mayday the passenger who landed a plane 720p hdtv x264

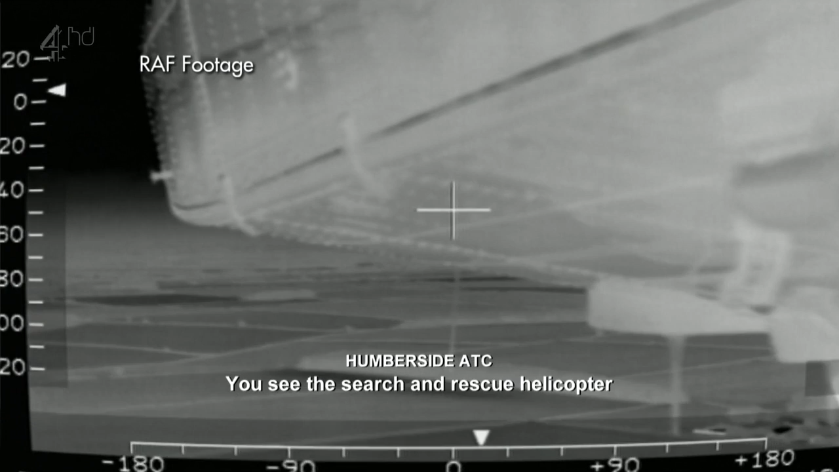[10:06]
We see the search-and-rescue helicopter just to the north. We're going four miles.
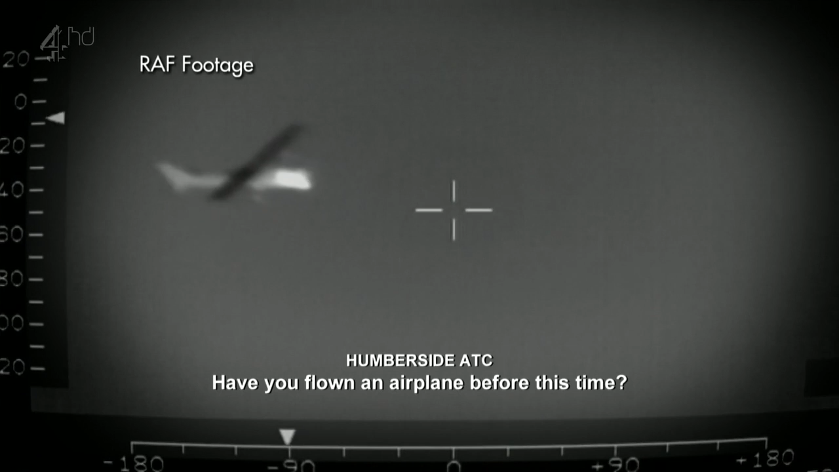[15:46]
Negative.
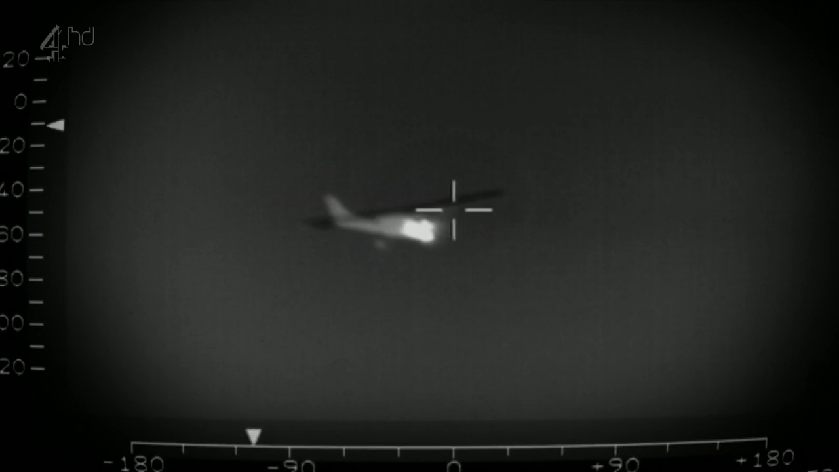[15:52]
He's in quite a lot of serious trouble.
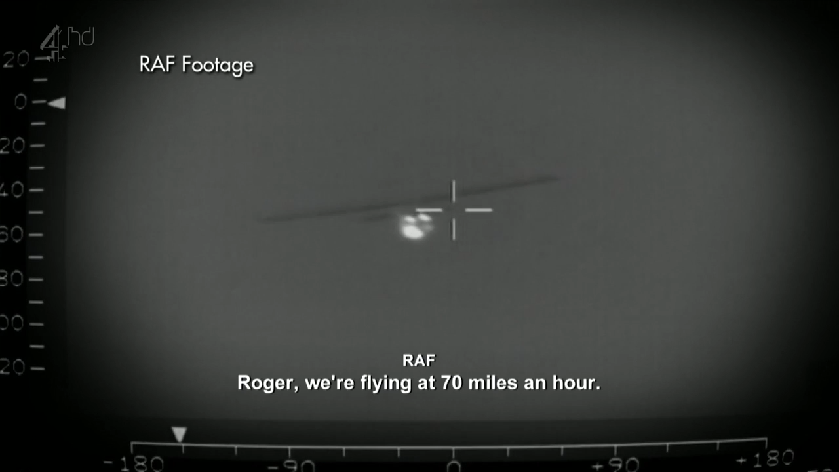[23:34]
Are you in a position to tell us what your speedometer's saying? Sorry, I can't see it.
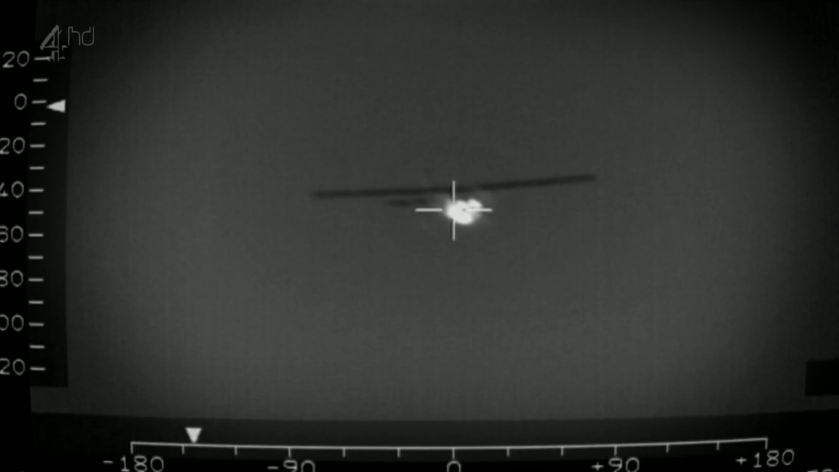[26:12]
Bloody hell, he's pretty close to us. Yeah, I'll follow you. I'll do it, Ben. Oh, he's pretty close.
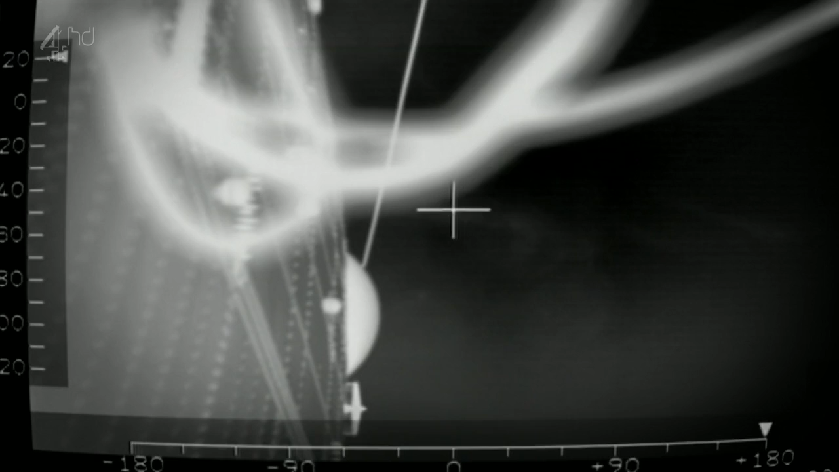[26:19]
Lost him now. Oh, no, I've got him. He's in about half past five. Slightly low.
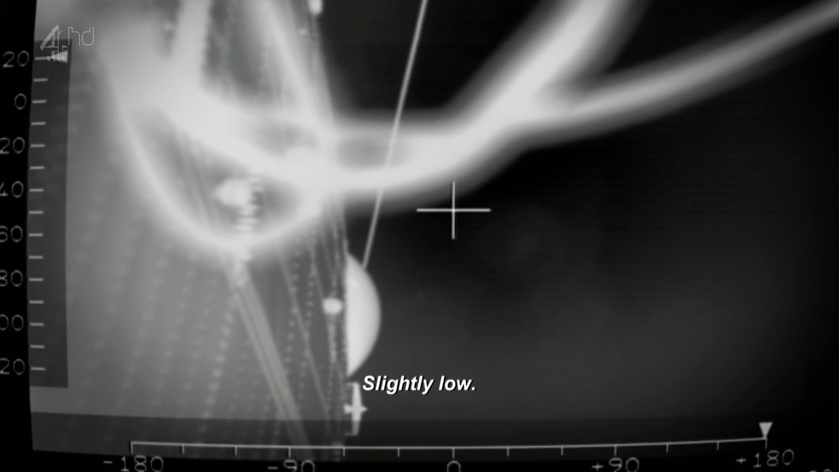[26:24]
It was dark. I just had reflected light from our side. That was all very much. I just couldn't see anything. The RAF pilot's doing a tremendous job. She's got to try and fly it, keep everybody in sight,
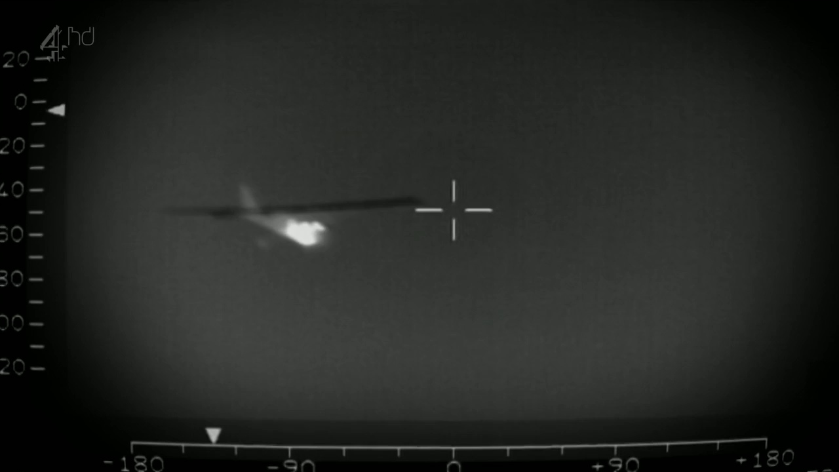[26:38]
but she daren't be level with him in front of him because everything going backwards would throw that at the Cessna.
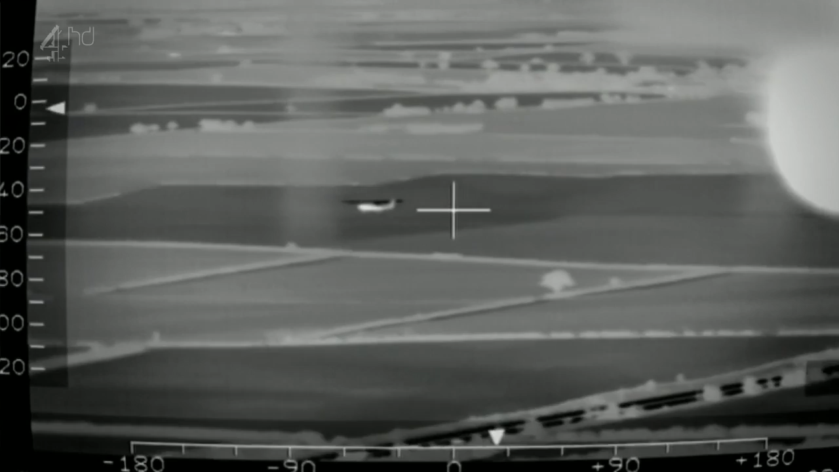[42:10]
Four whites. Right, you want, just lower your nose then so you've got two reds and two whites and then level off.
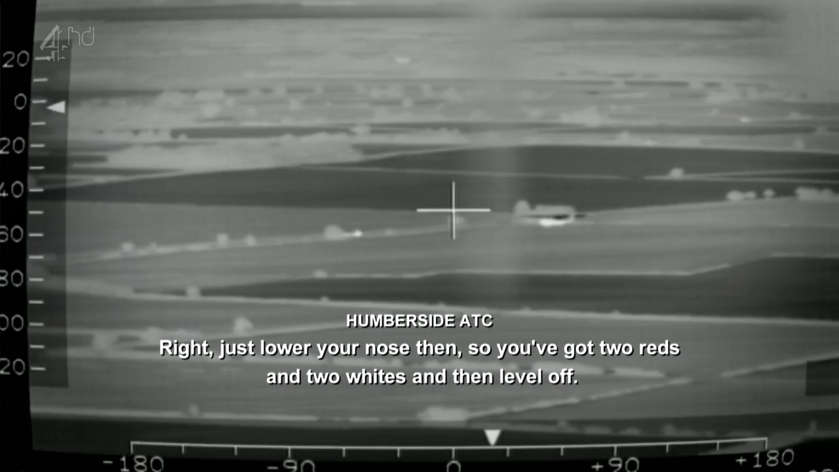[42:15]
Not too much of a rapid movement on the patrol car. He's just dived down now.
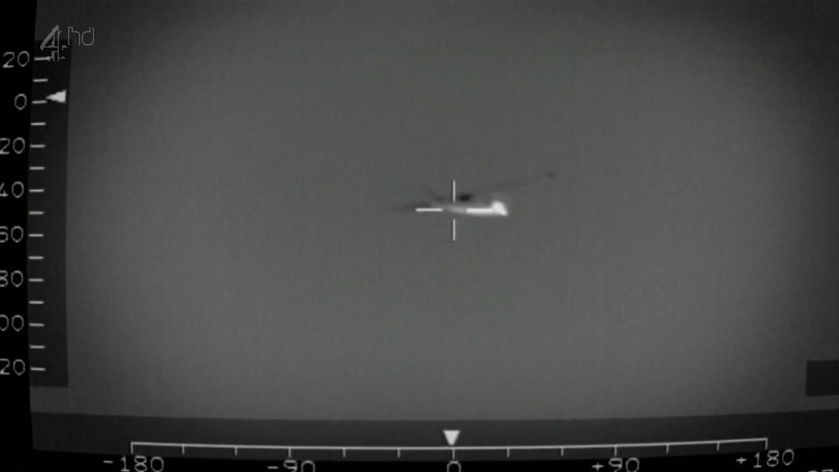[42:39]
Now, come down a little bit. Take your power off and come down slightly. Yeah.
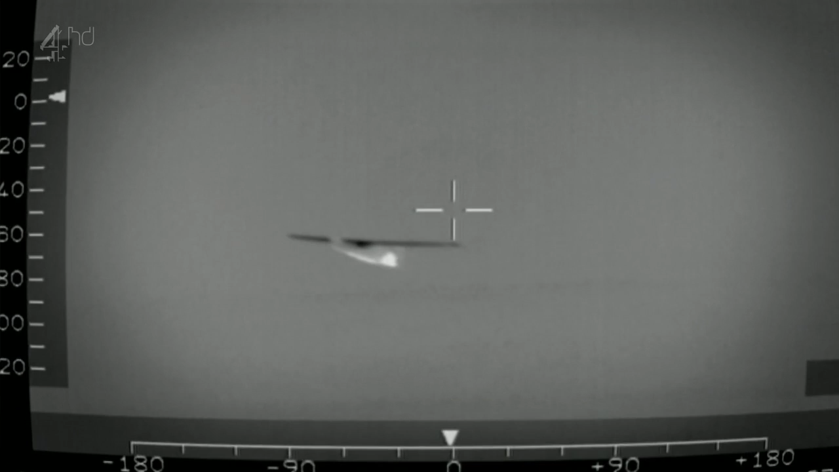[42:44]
This bit, he goes down too quick. John's coming in at 80 miles per hour, half a mile from the runway road. Good. Come down a bit more.
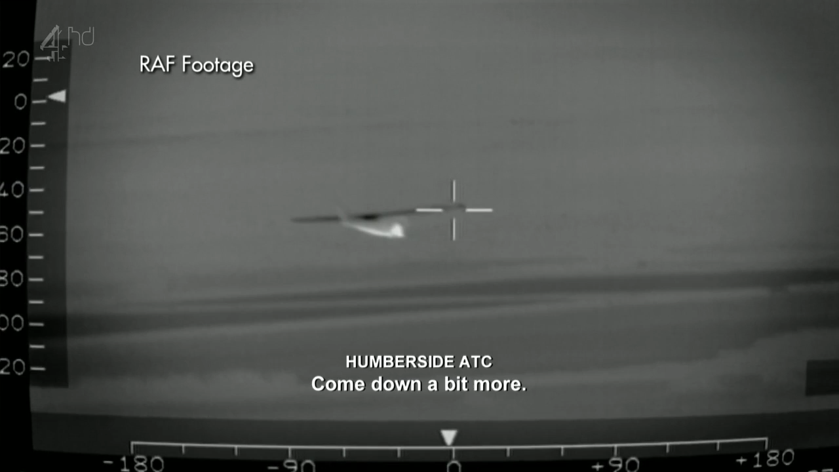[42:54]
Come down a bit more, John. What's the matter if he overshoots? Keep coming down. Bring your power off. Keep coming down. As John crosses the road in front of the runway, he's past the point of no return.
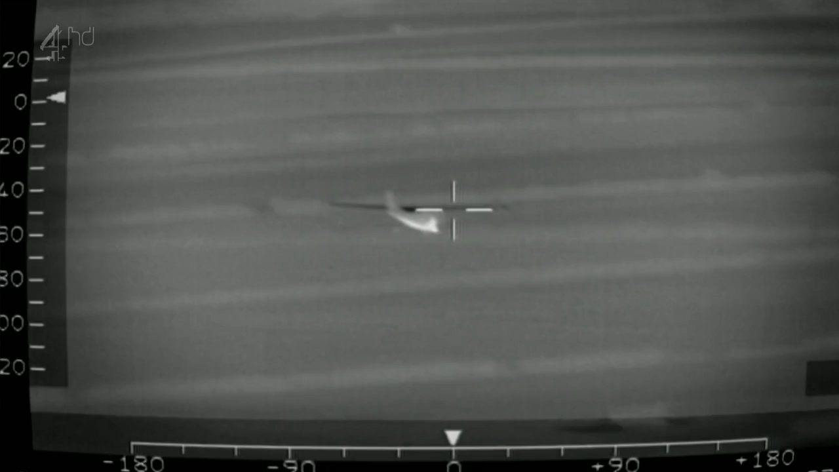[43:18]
Keep coming down. Power off. Power off.
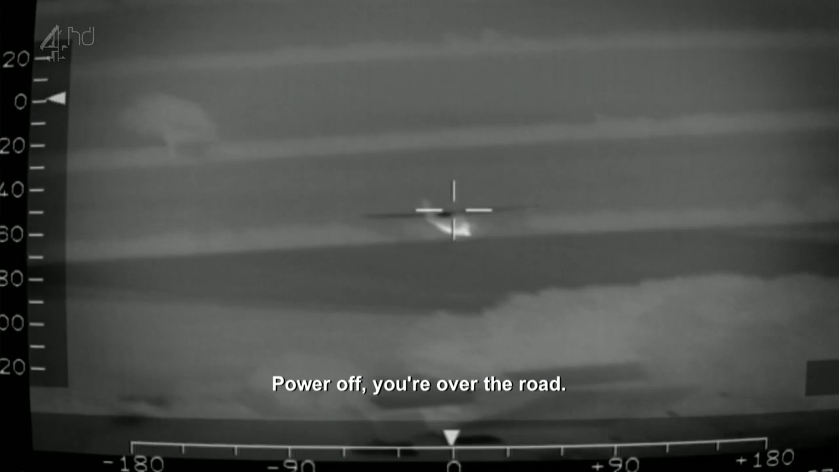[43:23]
You're over the road. We could do nothing more for him now ourselves. He has to do this himself and all we can do is just keep positive and really root for him.
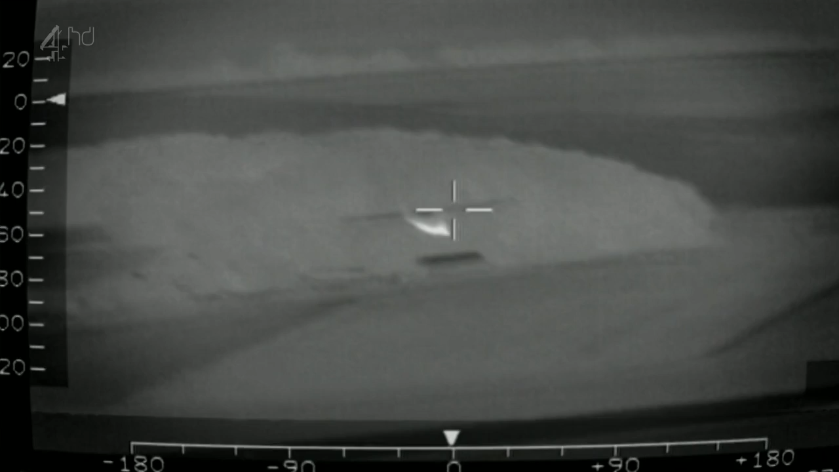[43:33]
All the way back. Looking nice. Looking good. Keep coming down.
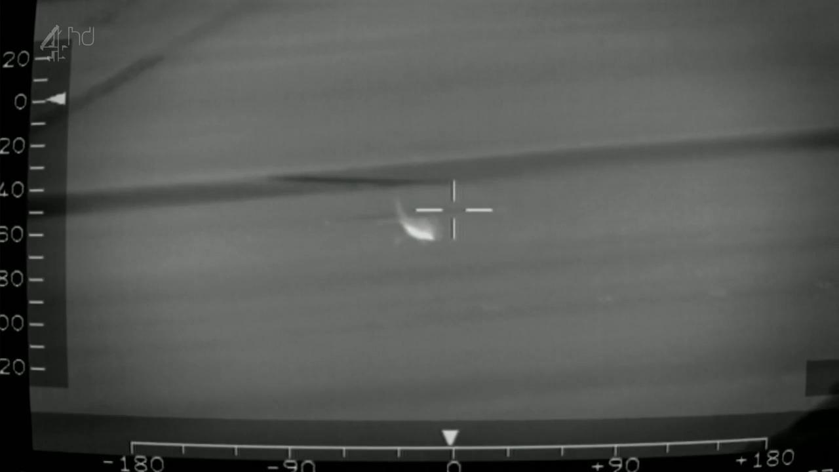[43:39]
Keep down the white centre line. Getting it down. That's all I could think of.
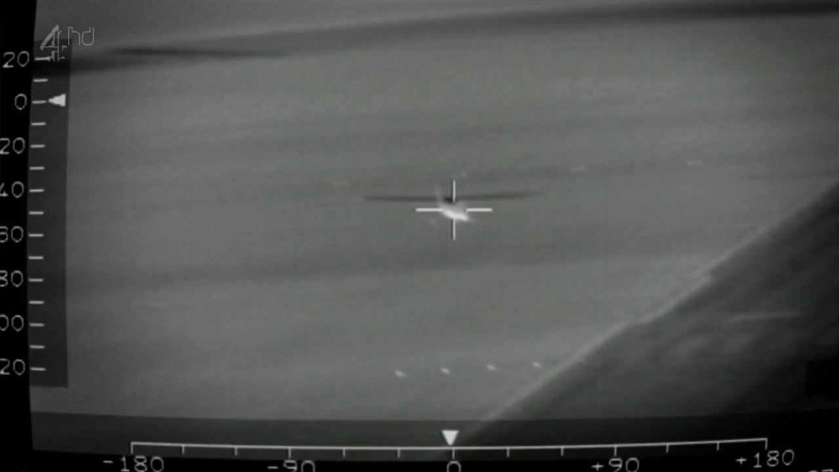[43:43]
Take your butt off, please. Now clear. Just on the final bit, I did the thing I should never have done.